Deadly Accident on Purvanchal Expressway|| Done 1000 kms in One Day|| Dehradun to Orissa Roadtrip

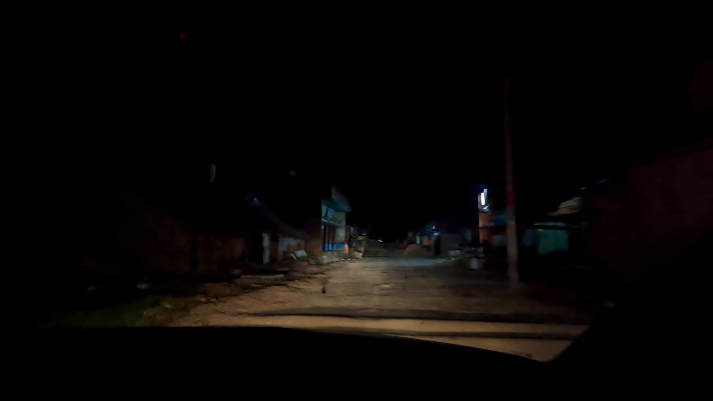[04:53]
ये मैं ये यूपी का आखिरी बॉर्डर है, बिहार शुरू होने वाला है, देख ही रहे होंगे लोग वगैरह कैसे बाहर घूम रहे हैं, तो प्रॉपर गांव ही है।
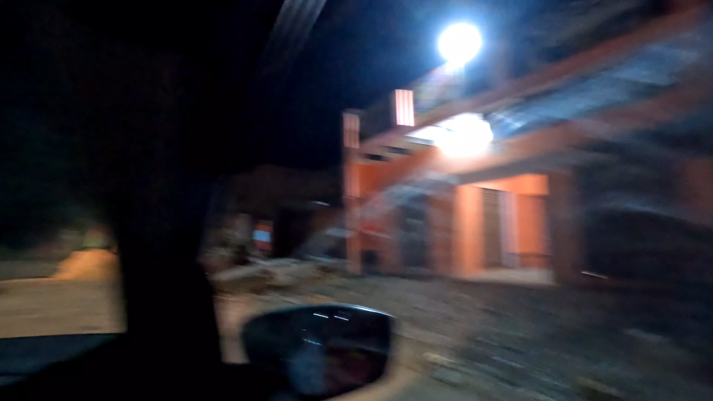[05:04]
कैसे कैसे हाईवे में से जाना पड़ रहा है हमें रात के समय।
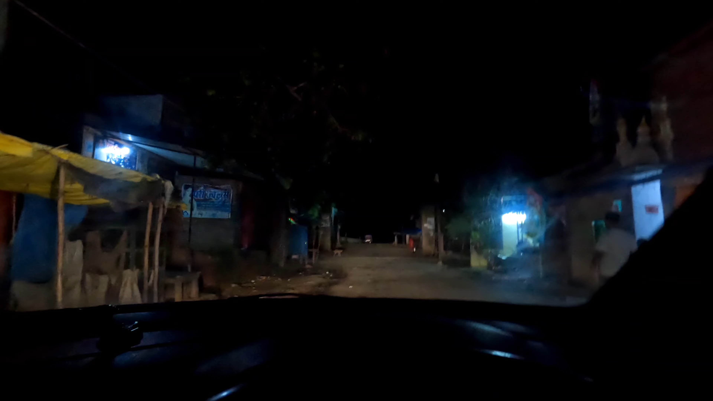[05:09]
ये नेशनल हाईवे है जबकि मैप में दिखा रहा है NH24। और ये ब्रेकर्स इतने ज़्यादा हैं यहाँ पे, जगह जगह ब्रेकर्स हैं, ऊँचे ऊँचे, गाड़ी भी नीचे लग रही है।
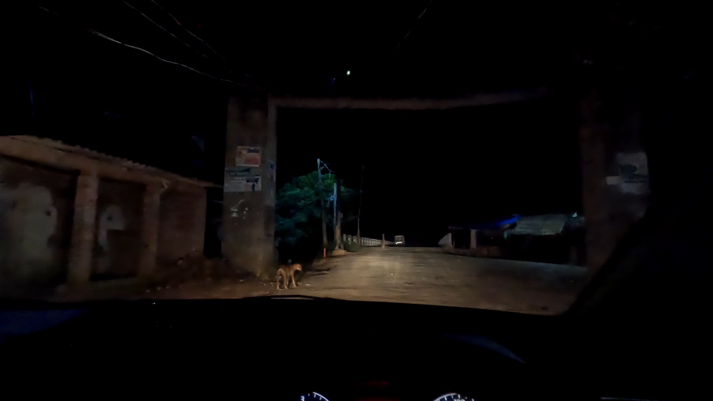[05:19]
बाकी भैया ने बताया था अभी 30-35 किलोमीटर आगे से हाईवे मिल जाएगा हमें,